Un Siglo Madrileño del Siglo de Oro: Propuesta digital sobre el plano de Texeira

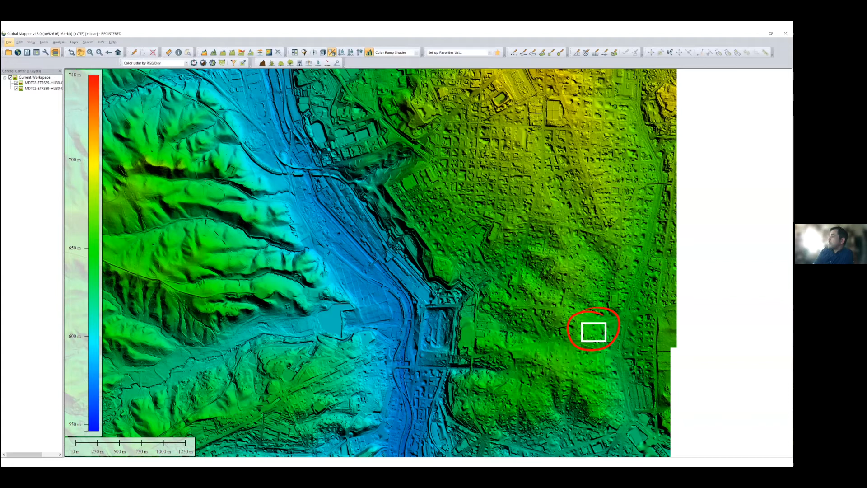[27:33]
Aquí se puede ver el Manzanares y se puede ver en la zona del Madrid más antiguo, el Madrid de los Austrias. Bien, en ese punto concreto del mapa nos encontramos hoy con esta manzana, la manzana que está delimitada por la calle de Alcalá, la calle de Cedaceros,
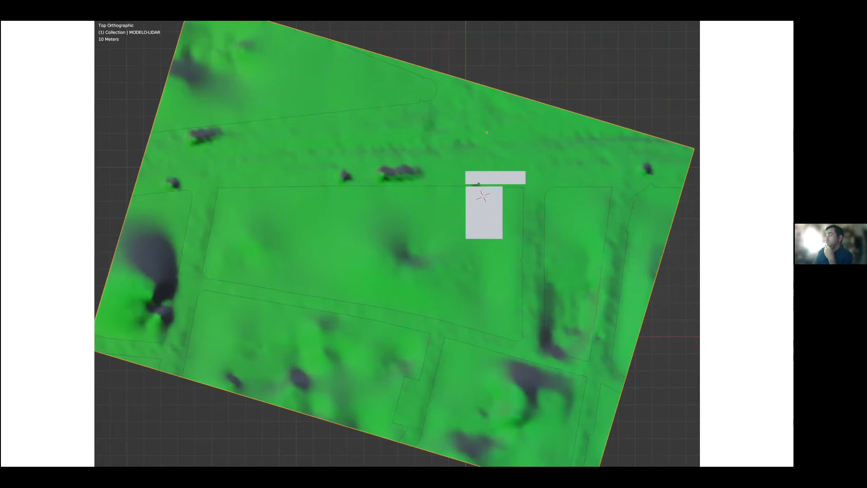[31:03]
Bien, bueno, pues ajustando todos estos planos y adaptándolos al modelo digital del terreno, hemos podido llegar a la conclusión de que